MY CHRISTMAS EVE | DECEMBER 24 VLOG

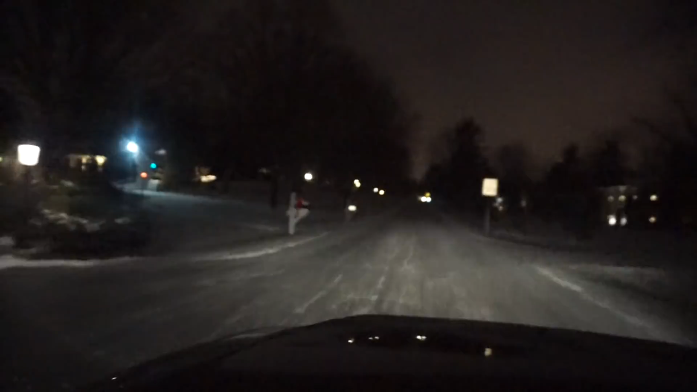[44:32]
So here, let me turn the brights on. Like, do you see? Aww. Like, I didn't just get, like, we got like 3 inches of snow. Like, it snowed all day. Here, I will show you. Like, it snowed all day. Look at that. Look at that. I love my neighborhood so much.